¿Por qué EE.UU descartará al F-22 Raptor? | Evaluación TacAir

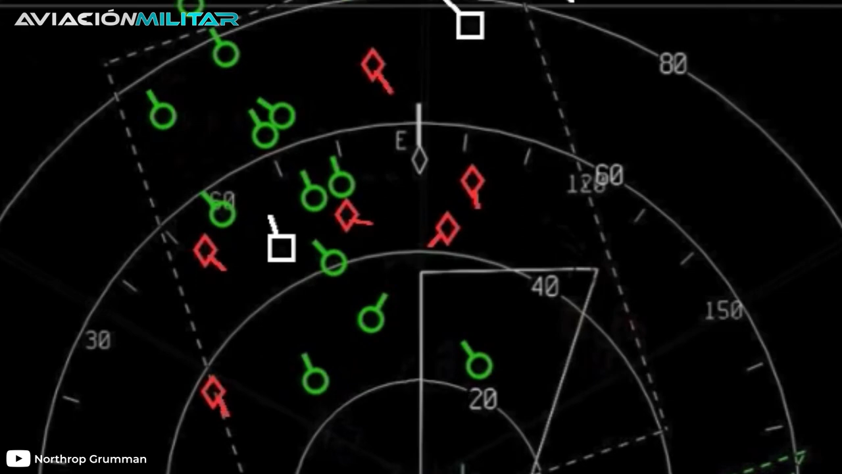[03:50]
aumentando así la confiabilidad del sistema en un 2.000%.
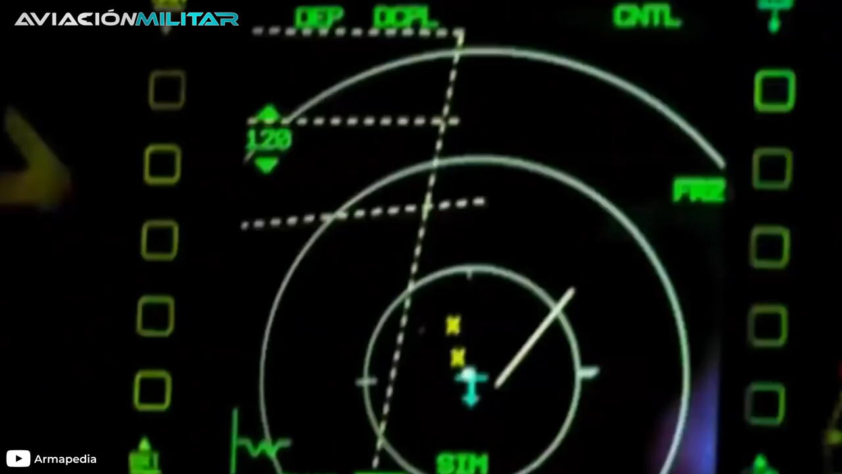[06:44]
no posee los protocolos de software de arquitectura abierta que le permitan reconfigurarlo rápidamente.